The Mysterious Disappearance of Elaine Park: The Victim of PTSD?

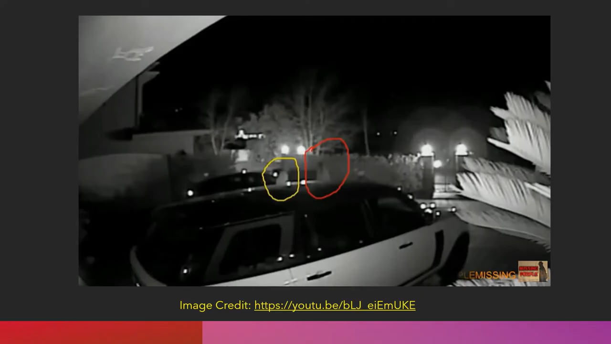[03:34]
so here we see div and elaine heading out for their date night to the cinema you can see the uber uh at the gate the lights of the uber there a lot of people have remarked that div and elaine don't appear to be very close he's sort of walking behind her um perhaps it's just that the car was waiting and there isn't that much more to it than that having said all that when you do see the video footage of elaine and div elaine is walking very briskly with her shoulders back